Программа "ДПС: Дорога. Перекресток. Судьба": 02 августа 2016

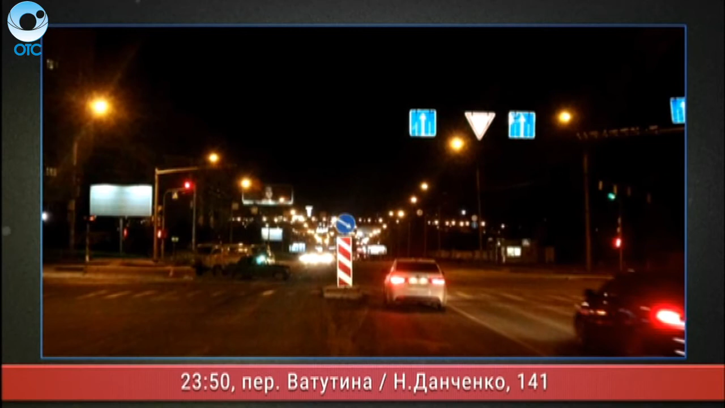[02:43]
УАЗ и ВАЗ не смогли разменуться на улице Немировича Данченко. Водитель спецмашин говорит, ехал на вызов со включенной сигнализацией и маячками. Кто и кому не уступил дорогу, доподлинно неизвестно.